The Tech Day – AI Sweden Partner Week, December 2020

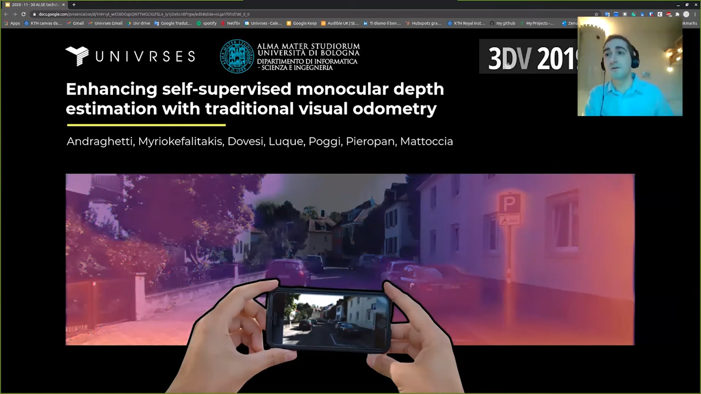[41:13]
Finding depth means that you want to find for every single pixel of the image, how much distance is that between the pixel and the camera itself.
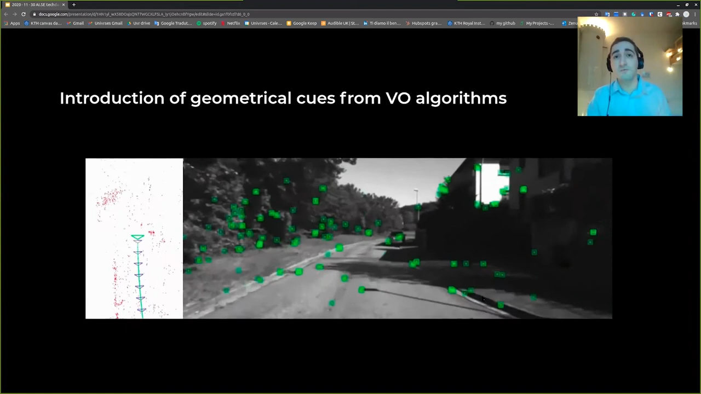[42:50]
But you can see these points are very sparse. And the convolutional neural network doesn't like a sparse point, unfortunately. So we need to find a way to densify this point, and to make this input suitable for a convolutional neural network.
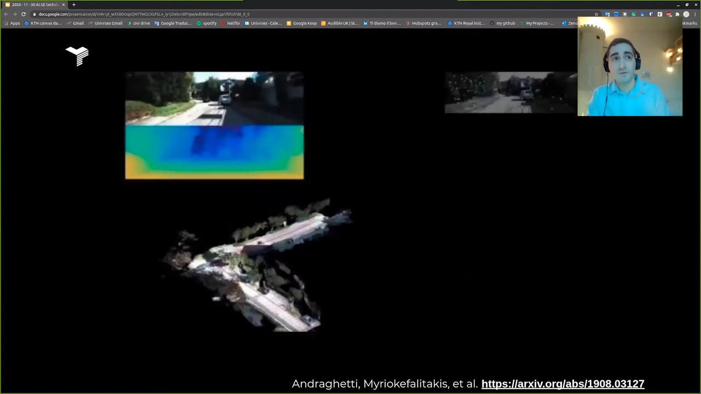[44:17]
So let's see how this system works, because the numbers can tell up to a certain point, but then we watch it.
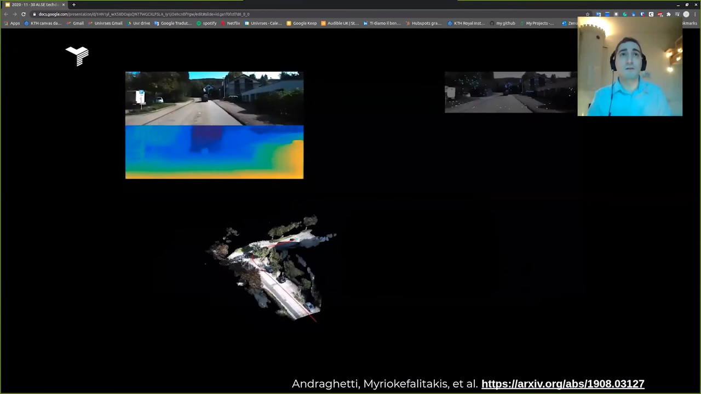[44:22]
So we want to see the result. Here you can see this can be done with a smartphone, actually. So you just mount the smartphone in your car,
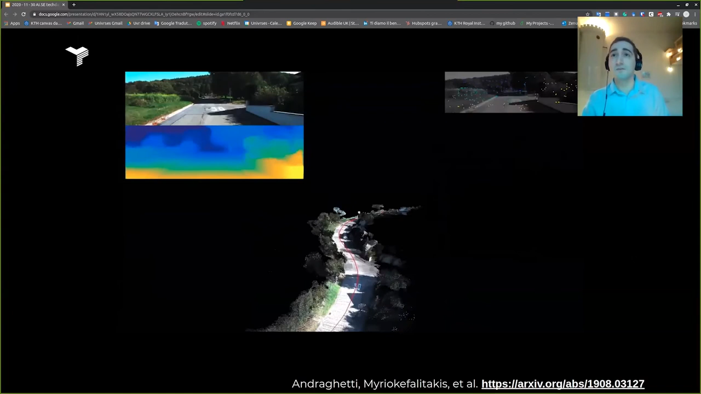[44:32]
and you can get the depth information while reconstructing a 3D map, an HD map.
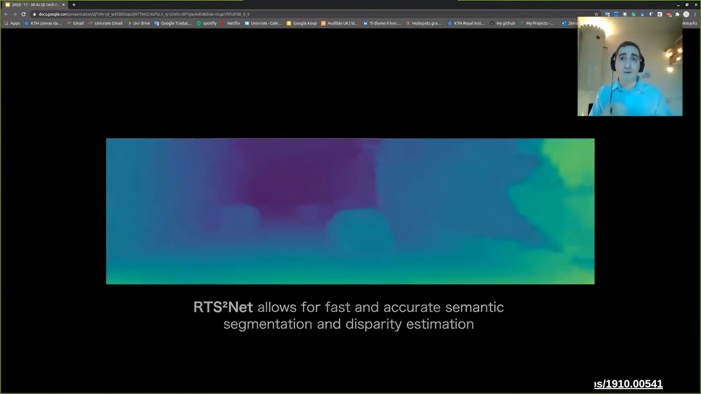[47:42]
So as I said, the darker pixel, the farther away it is.
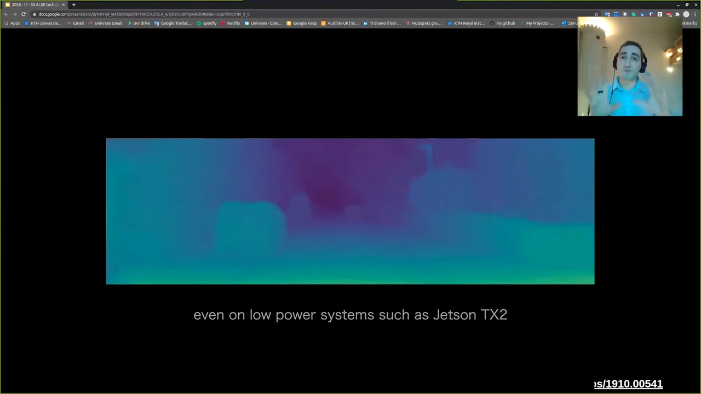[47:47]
So you can get a geometric description of what you can see.
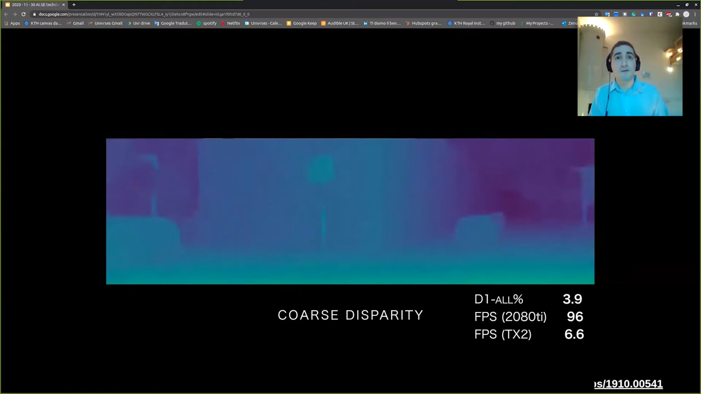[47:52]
And here we see that we are around 4 FPS
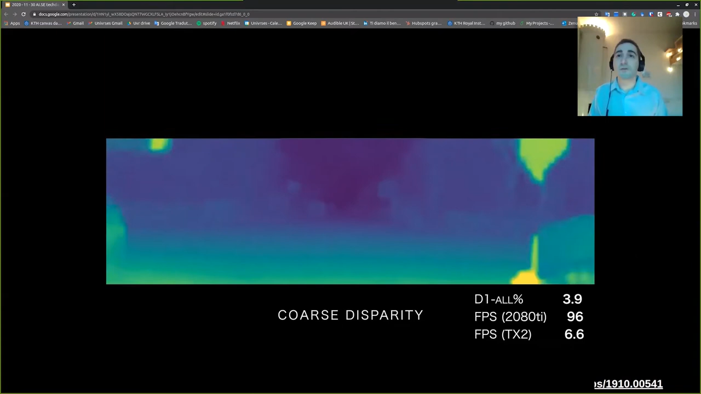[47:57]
and while 96 FPS on a larger GPU.
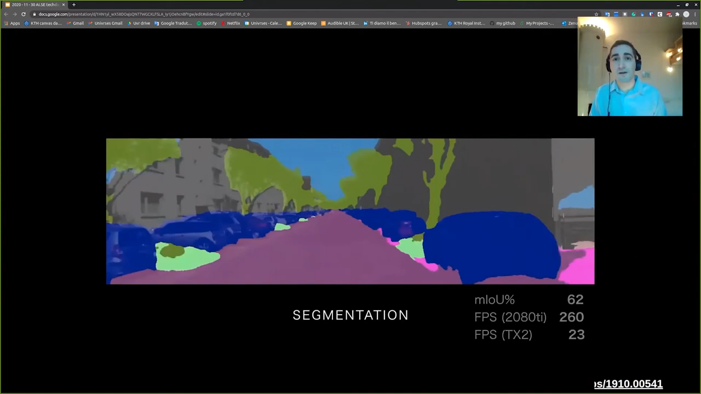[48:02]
We have the segmentation. Here it's really, really fast. So we are going up 62 FPS on an embedded device.
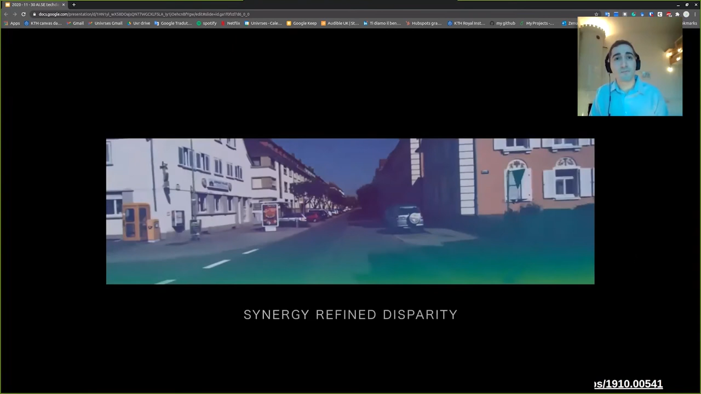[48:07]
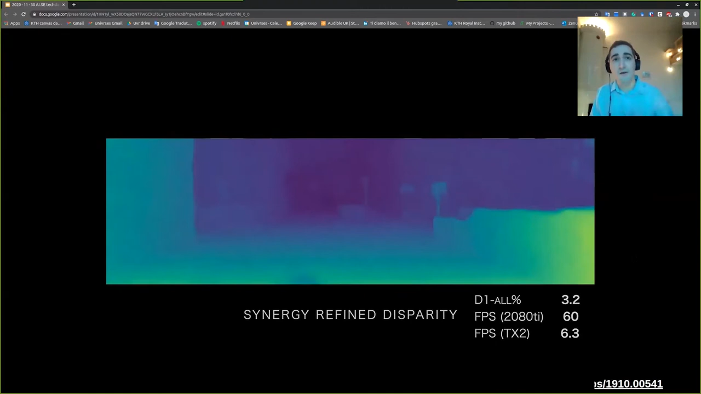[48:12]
And here we finally see the refining depth.